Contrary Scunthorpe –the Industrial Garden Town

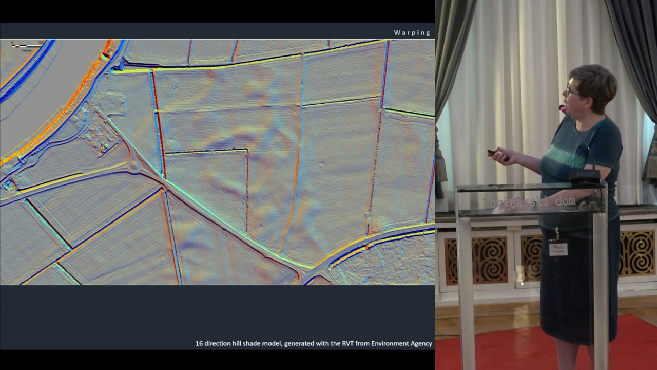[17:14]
In the lidar you can see how the windblown sands is just poking out over the warped ground around it, which looks a lot more level. You can see how the crop has reacted to that windblown sands as well. And here we have a Second World War heavy anti-aircraft battery, which has just taken advantage of that slight elevated position.